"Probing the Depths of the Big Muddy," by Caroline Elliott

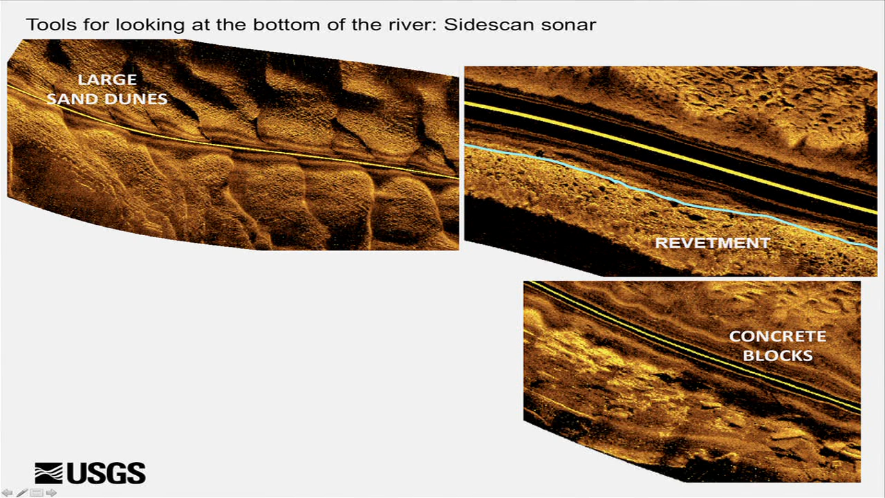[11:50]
We can see large sand dunes. We can see this is rock revetment, some concrete blocks here in the river, and sometimes even vehicles.
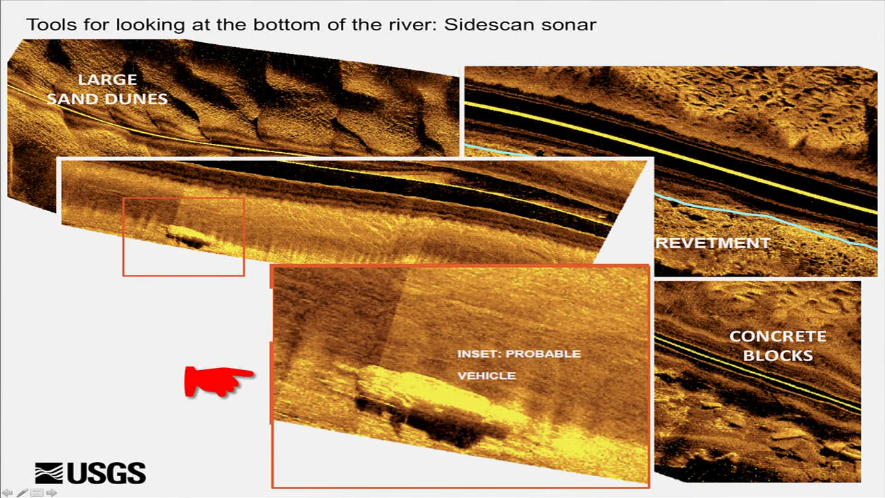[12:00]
So this is right downstream of a boat ramp, and there was a vehicle. we're pretty sure it was a vehicle. Someone had a bad day. We've used side scan sonar to look at spawning areas.
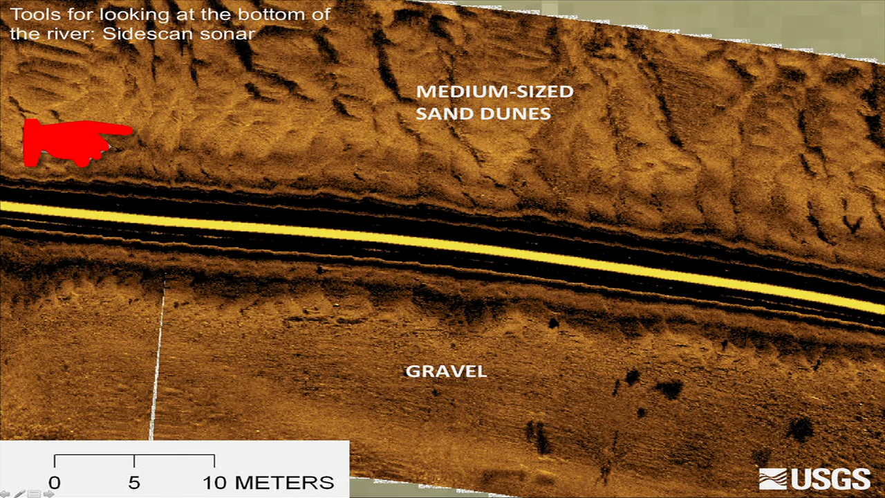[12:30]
We determine this to be gravel. Sometimes we'll sample, or we'll send the sand cam down to verify what the substrate actually is. And then these are medium sand dunes. This is in one of our spawning sites. And this is in a spawning spot on the Yellowstone River, and we determined that these are gravel patches within a mostly sandy bed,
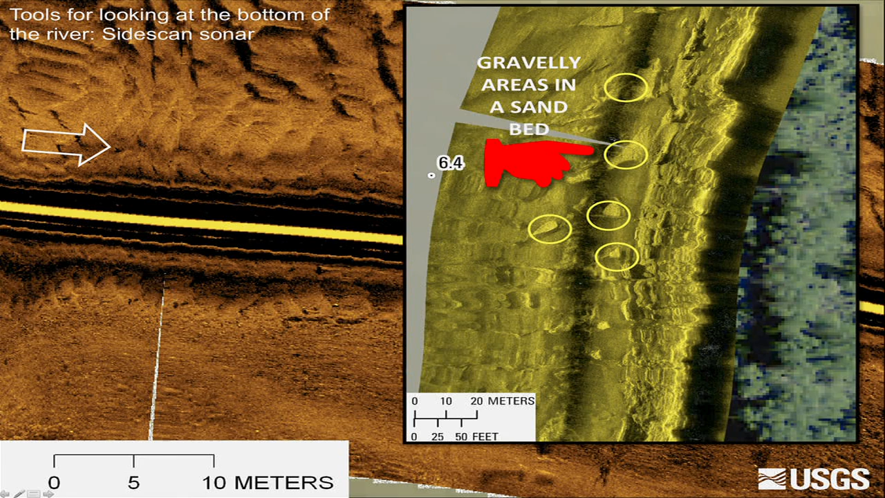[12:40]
and that those may be where fish are spawning. One instrument that we use, a dual frequency identification sonar.
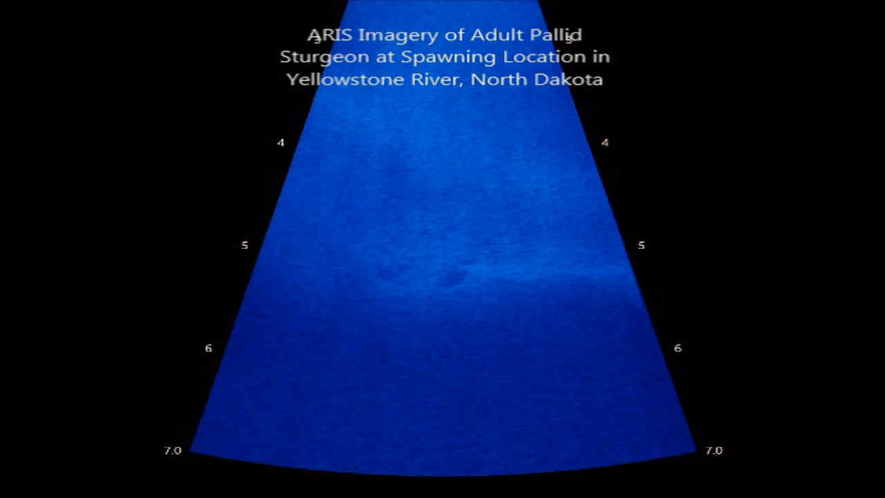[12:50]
Can you guys see that? This is using sound to look in the muddy water. And it's labeled here.
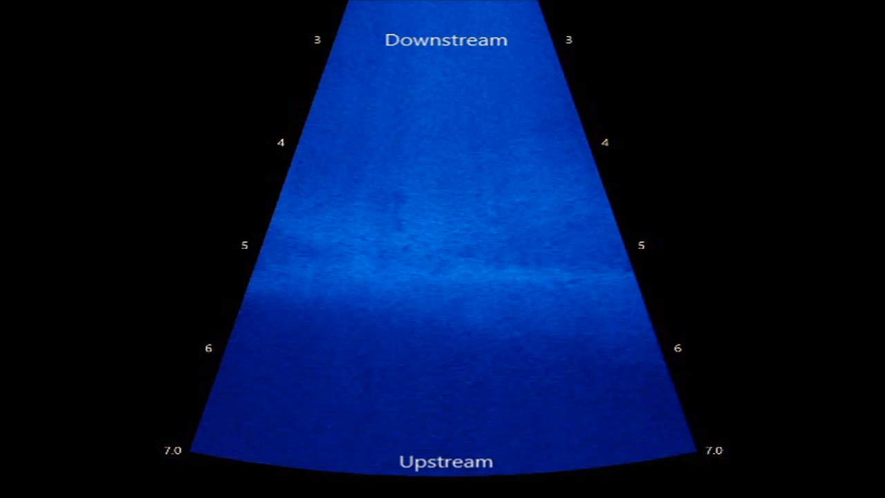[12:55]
So we're looking downstream, and you can see this is a dune, and these are pallid sturgeon spawning.
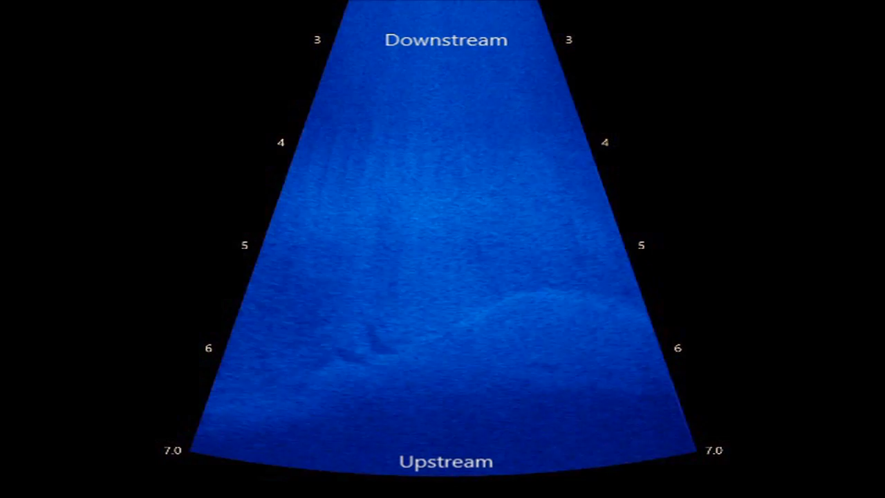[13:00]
This is during the time period they were spawning. There's some coarse substrate here. You can see some gravels. You can see this fuzzy stuff kind of moving.
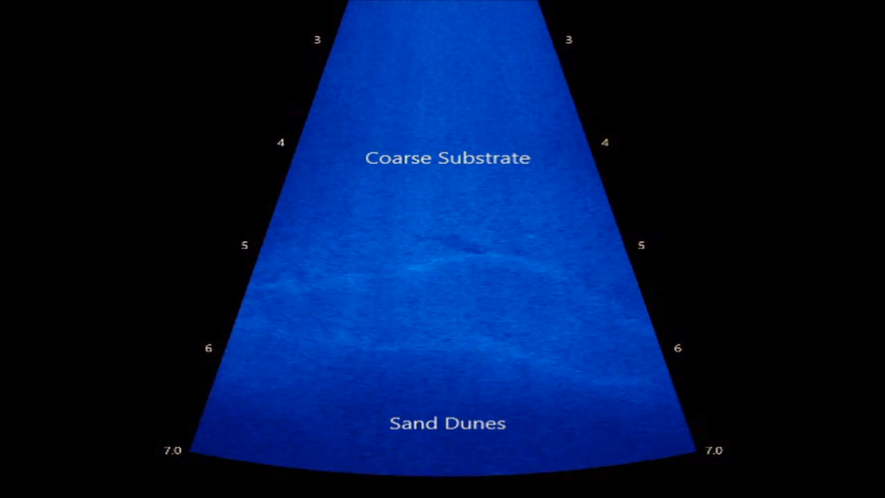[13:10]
That's the sand moving. So these dunes are moving. There's a heavy bed load. This is on the Yellowstone River at fairly high flow in June. So we have the Didson camera.
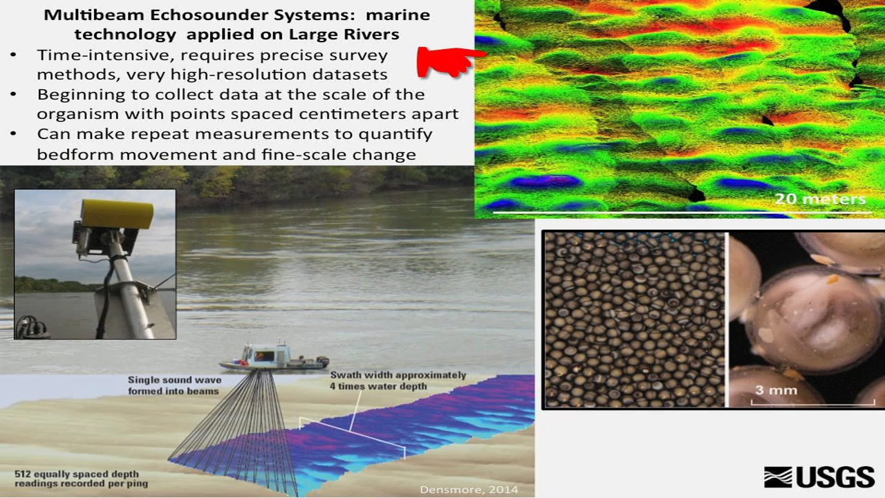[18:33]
So this is what the raw point data, if you look at this wavy line, these are each different sweeps with the boat, and each of these individual pings are really tiny, but each of these is one of these waves. Some multi-beam data in action. So this is the data as it's coming in. This is revetment here. So this is the kind of rocky edge of the river. These are sand dunes. We're just slowly driving upstream. This is a lot of data. You're getting a lot of data really quickly, which is really nice, compared to the days where we had to drive back and forth across the river all day.
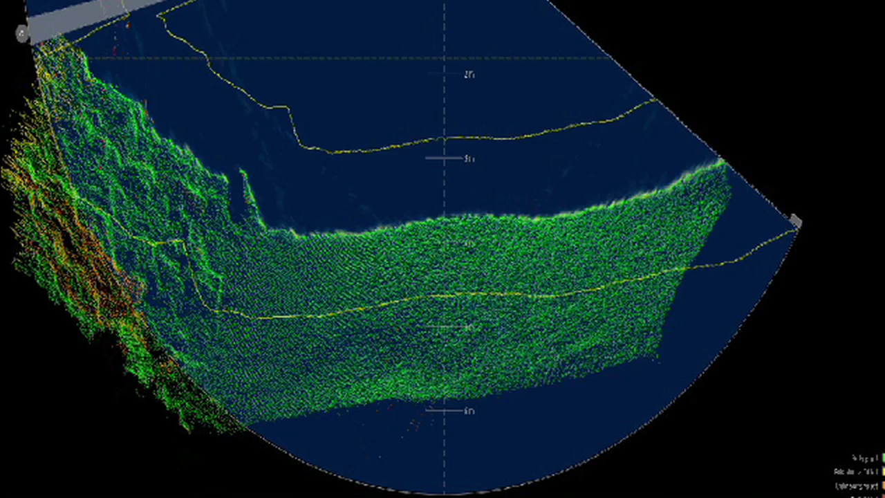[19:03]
This is our multi-beam boat. We're currently collecting a different type of data, but this is the multi-beam.
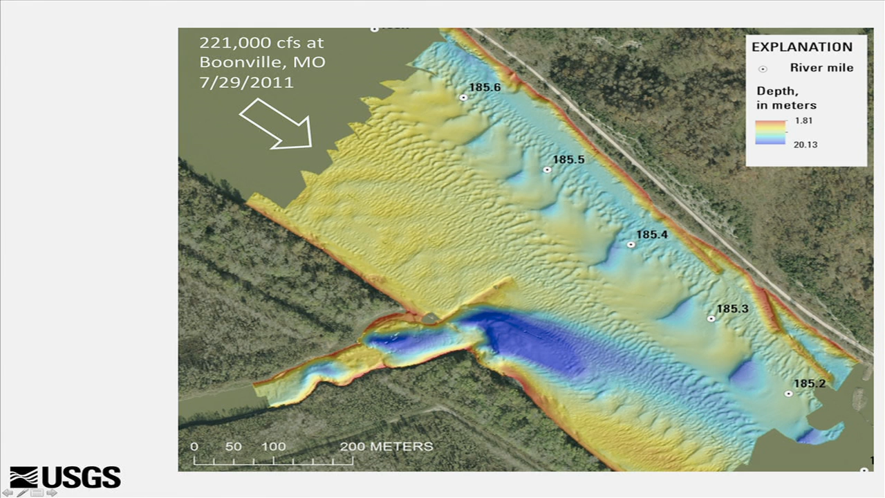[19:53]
This is collected, if you've ever been to where the Big Money Speaker Series is in Rocheport at the winery at Rocheport. This is just below the bluff there. And this is a cross section, just showing you for scale. These dunes are almost 3 meters high. So these are really high dunes. And pretty long. This one's is about 75 meters on average long.
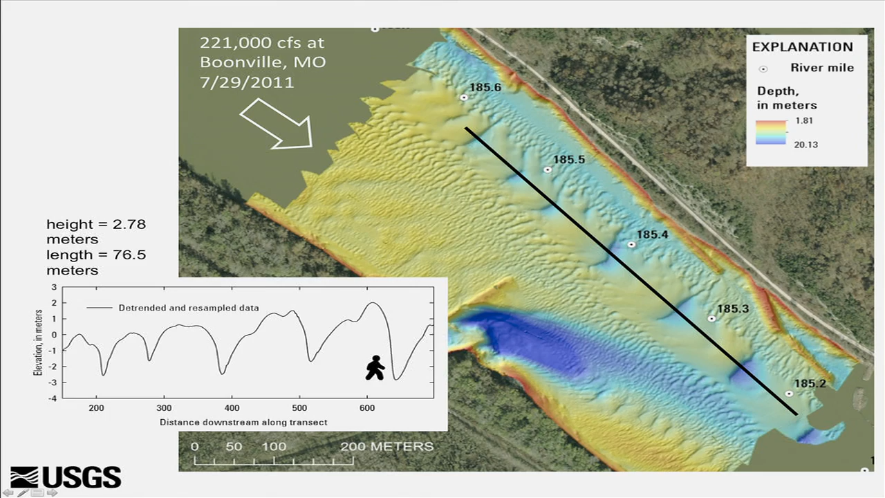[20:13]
So these are the largest dunes. But what's really interesting is in this whole area, just the range of dune sizes. Until we had a multi-beam, we had no idea the river looked like this. We knew that there were dunes because we could do a single straight line pass,
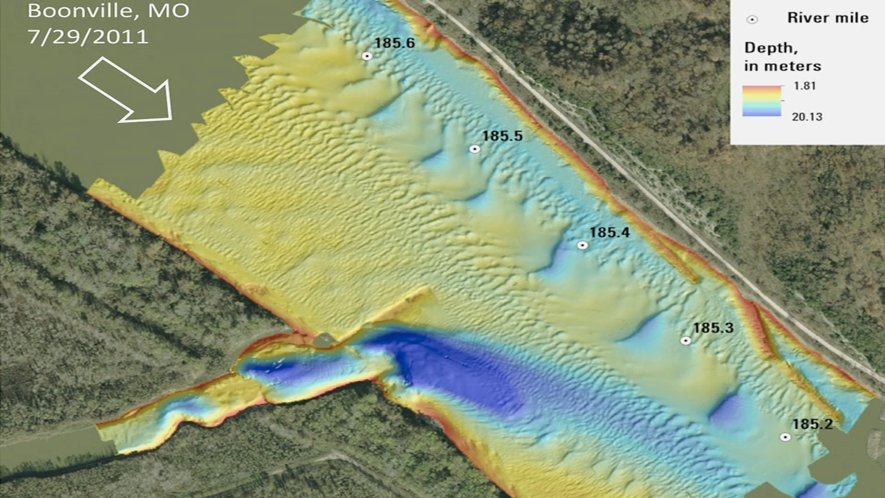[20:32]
but we had no idea there were dunes on top of dunes on top of dunes, and that you could, there's just dunes of all sorts of scales. So it's really kind of fascinating to look at these images. I'm going to have some of these in the show at the gallery in May, so you can walk up closer and look at them.